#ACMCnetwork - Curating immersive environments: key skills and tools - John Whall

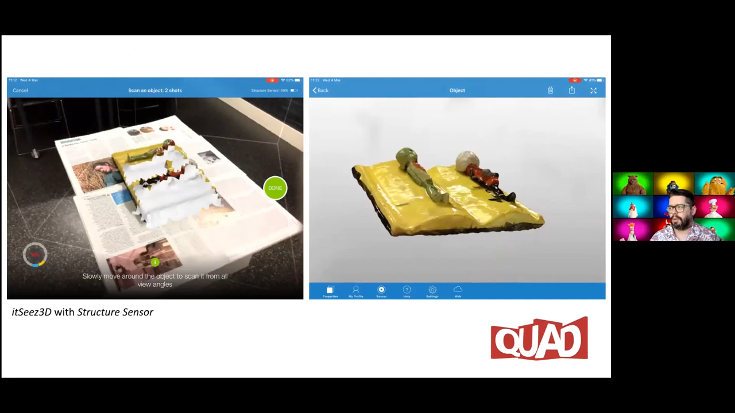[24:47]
of young people that we work with so apologies if the the kind of imagery there is a little bit
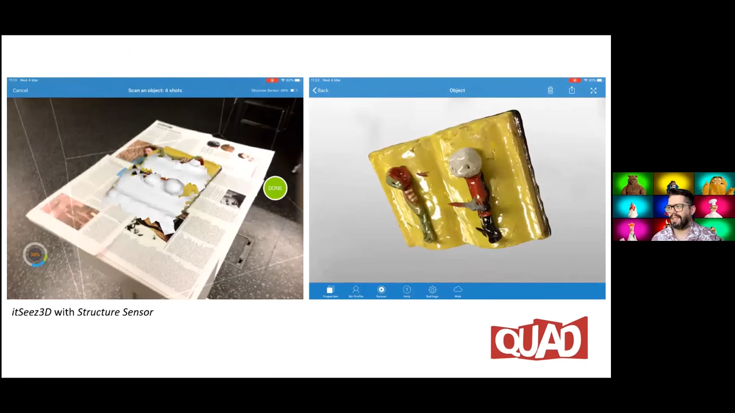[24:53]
gruesome but she was a little bit obsessed with zombies um and it was in response to an exhibition
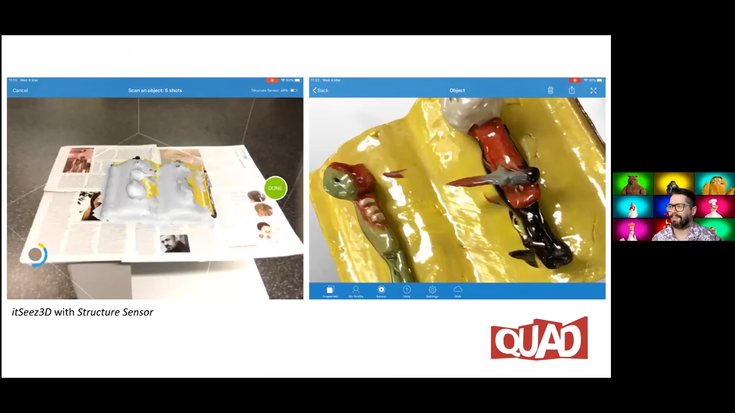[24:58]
so sometimes young people can take things in a direction you're not expecting um but you can see though on the left
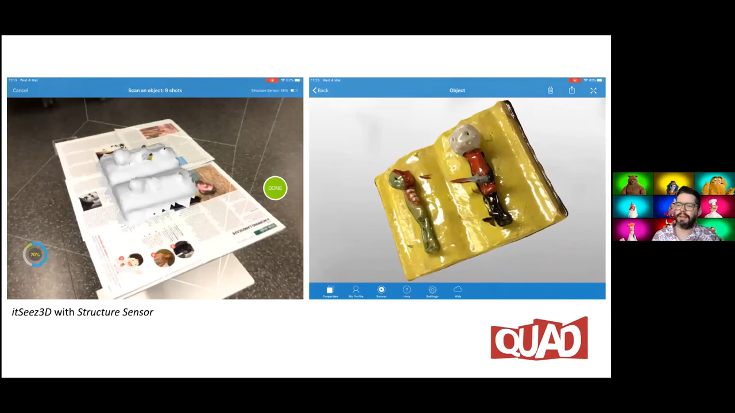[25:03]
hand side this is using a structure sensor and a piece of software called it sees 3d um
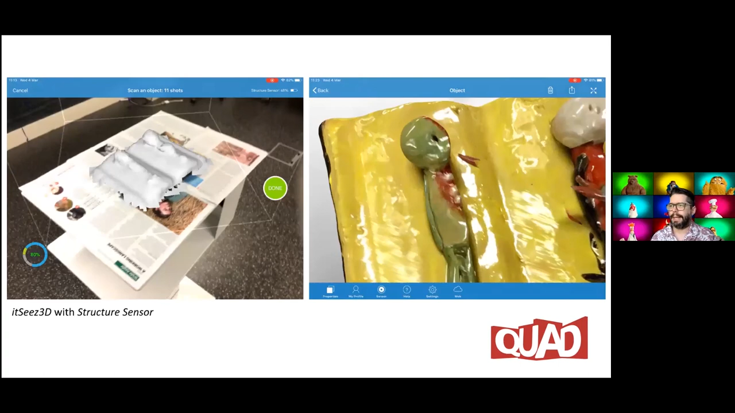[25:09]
and the quality that you get from that scan that we can then put into a
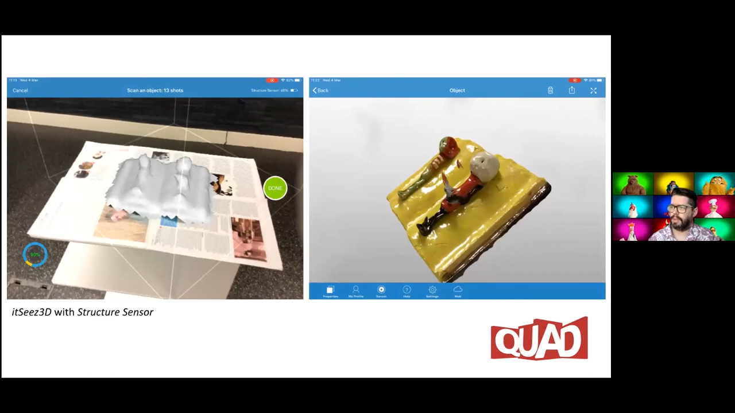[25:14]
virtual space um is really really high there's some kind of tweakage there that needs to happen but